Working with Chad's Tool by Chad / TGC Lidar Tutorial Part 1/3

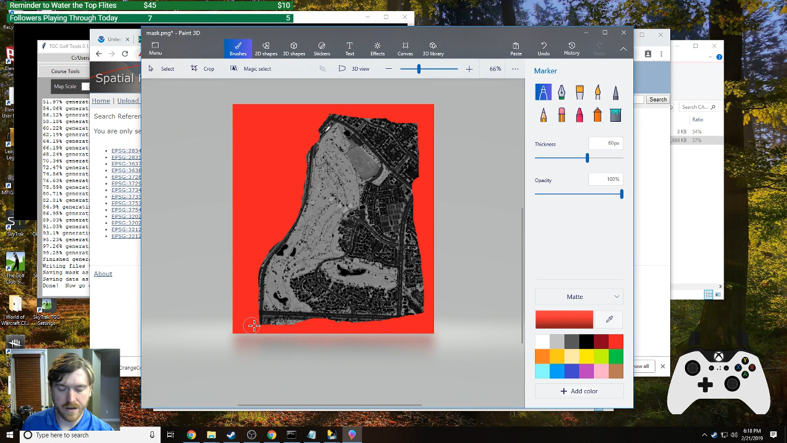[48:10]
you how much you want to get into the course and because we're doing this live I'm just going to be very quick about it but it really doesn't matter too much as long as you don't go into the actual playable areas of the course like you can see here I'm going around and I'm erasing these apartment buildings
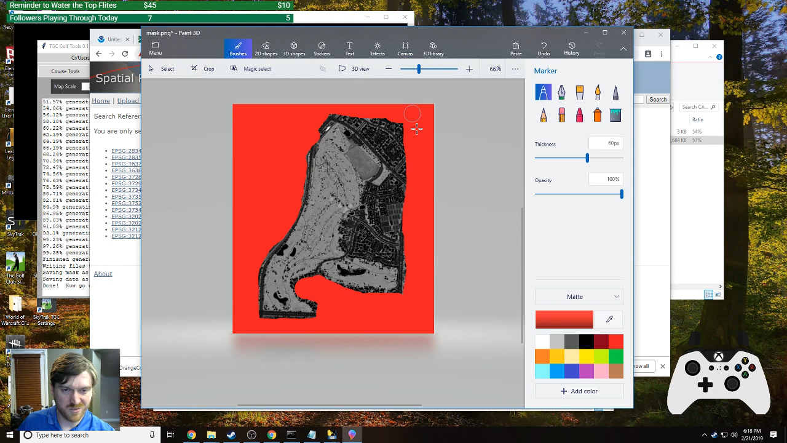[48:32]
little wasteful and I'll leave the driving range that'll be fine